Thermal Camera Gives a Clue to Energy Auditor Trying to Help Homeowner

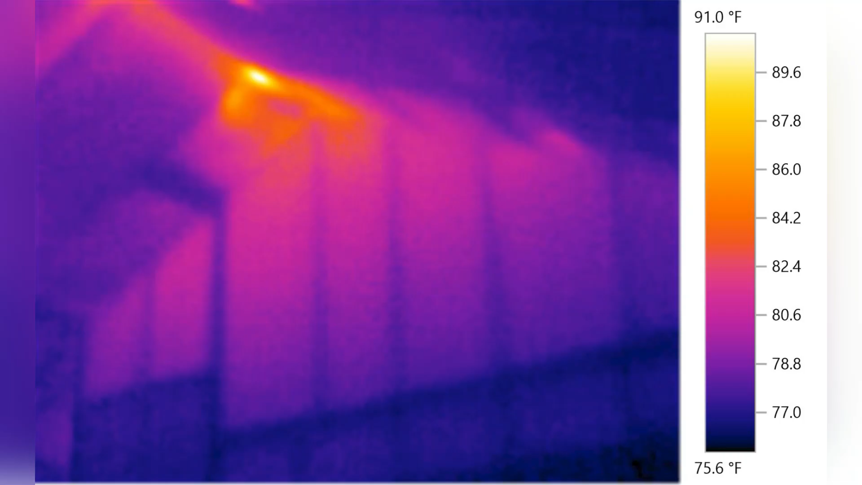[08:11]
On screen: scale top 91.0°F, scale bottom 75.6°F
This is the thermal image of the first area in the bedroom. Look how it was glowing hot on just a mid-May morning in Maryland.
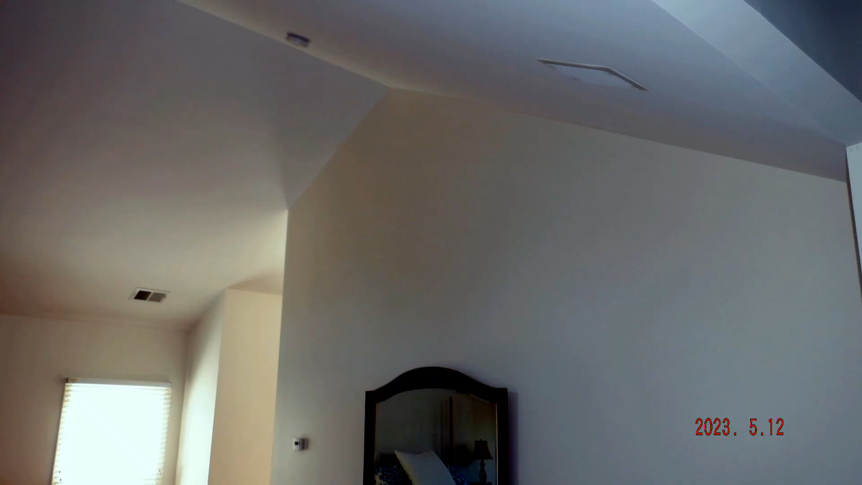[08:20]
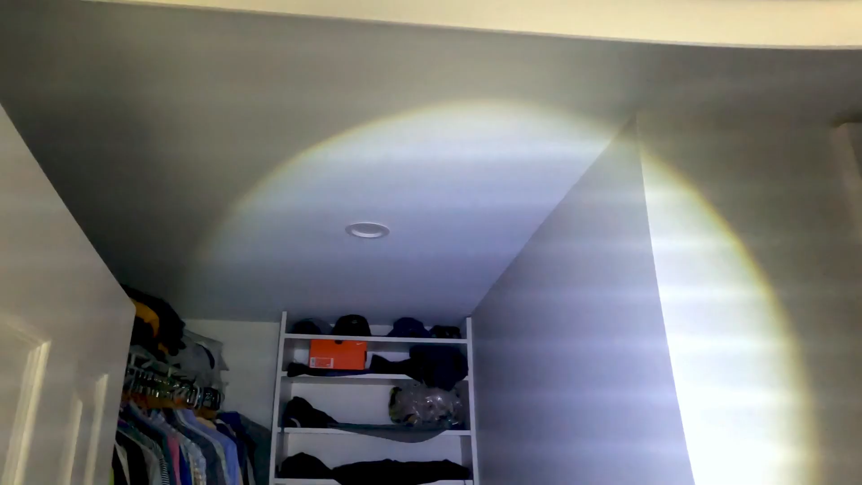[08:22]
Look at the ceiling in the closet.
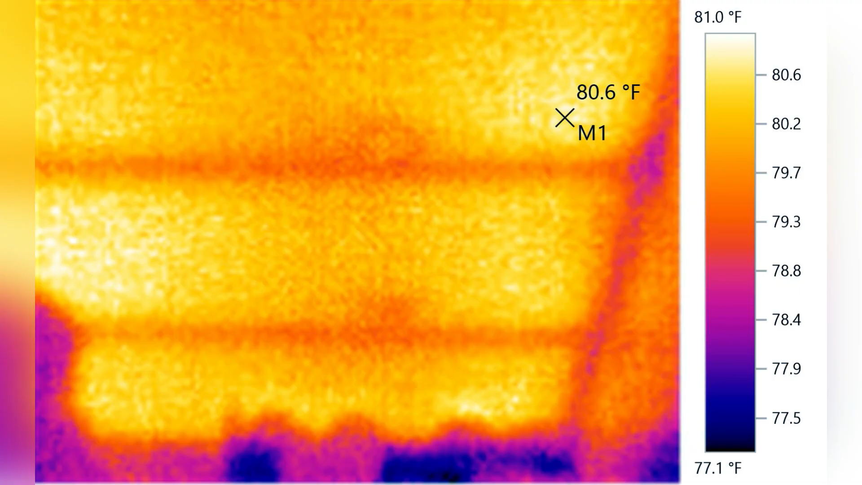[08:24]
On screen: spot 80.6°F, scale top 81.0°F, scale bottom 77.1°F
My trained eye is telling me that the insulation is missing in these locations and the ingredients for a problem are really starting to add up.
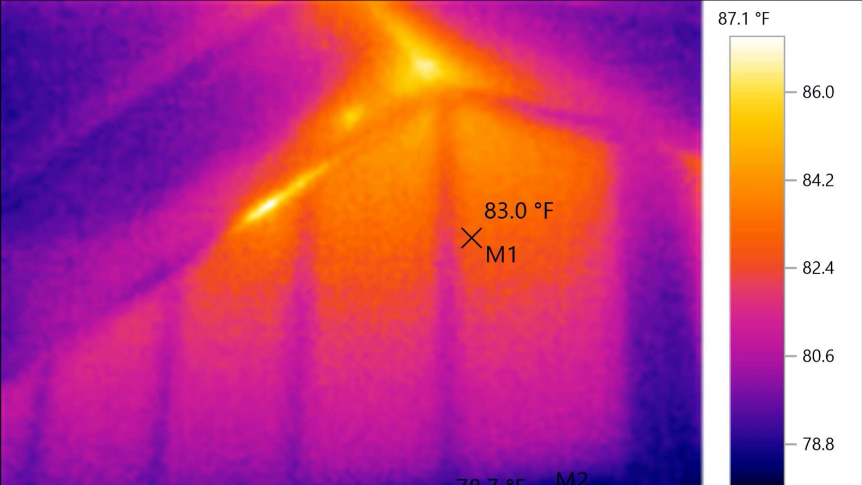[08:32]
On screen: scale top 87.1°F
Check out the inferno at the peak in the bathroom.